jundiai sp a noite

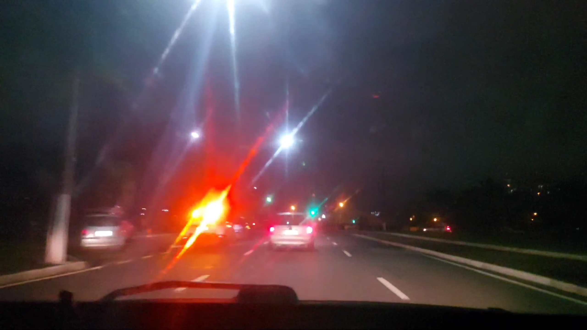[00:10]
Fala rapaziada, chegando aqui na 9 de julho, buscar a patroa no trampo, acho que já teve um acidente aqui Frederico Zanã, isso aí, você ainda é Frederico Zanã, chegando na 9 de julho, isso aí, buscar a patroa no trabalho Vem comigo rapaziada, pra vocês que não conhecem o Jundiaí, estamos exatamente na 9 de julho, centro de Jundiaí City Essa avenida aqui é top,
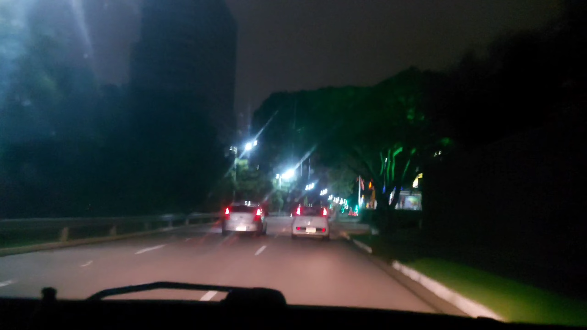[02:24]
Lailton John Lucas Tamo chegando aqui no... no MEC O que a patroa trabalha Esse aí, meus amigos
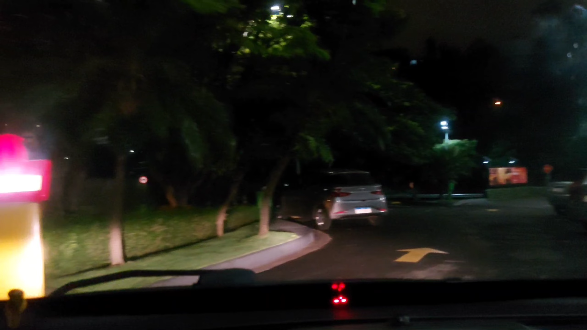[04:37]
Fazendo mais um vídeo aí Pra eu não ficar parado Tamo saindo aqui da 9 de julho Diretamente pra Campola City O tempo tá louco, hein Pleno janeirão e frio Esse é, meus amigos Pra vocês que não conhecem Aqui é a 9 de julho
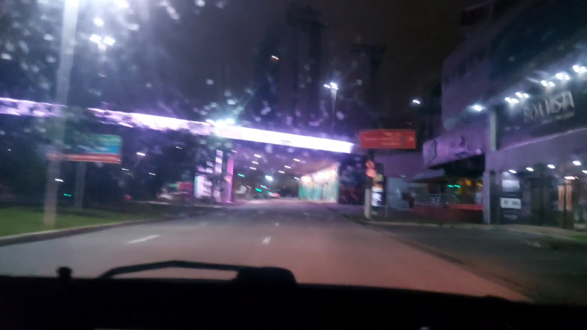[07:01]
Falou que pra viajar, hein Tentando negociar uns 4 dias na empresa aí Pra mim, pra Santa Catarina Até que fiz aí aquela viagem do Da Serra do Rio do Astro, hein Uma toca Vamos ver se vai dar certo, hein, rapaziada Vocês conhecem esse trajeto aqui Que eu gravei de moto, hein Agora vamos gravando com Batmóvel aqui, ó
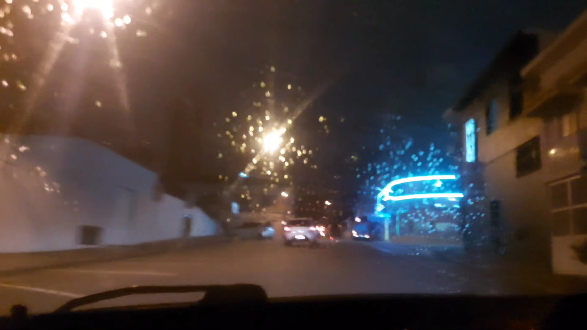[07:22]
E aí, adivinha? Tá começando a chover de novo Cê tá doido
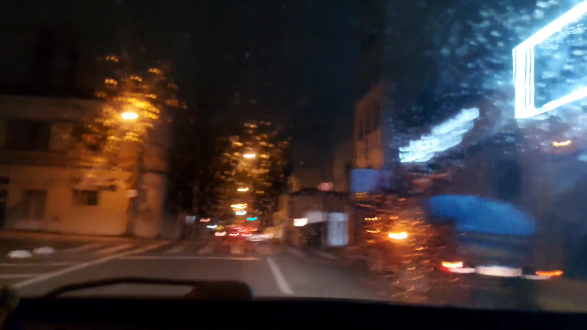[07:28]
Pra vocês que não conhecem Que é o Centrão de Jundiaí Tá chovendo, né Mas o caminho é embaçado aqui, ó
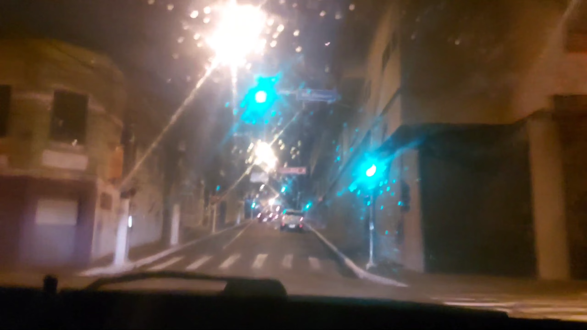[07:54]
Centrão de Jundiaí à noite, hein Dia 5 de janeiro De 2023, hein Quem diria, rapaziada, hein Feliz ano novo pra todos aí, ó Esse é o primeiro vídeo do De 2023 Deus abençoe cada um de vocês aí Que me segue, os amigos aí Você que caiu de paraquedas nesse vídeo aí, ó Se puder se inscrever, deixar seu like Pra fortalecer o canal O canal é pequenininho, mas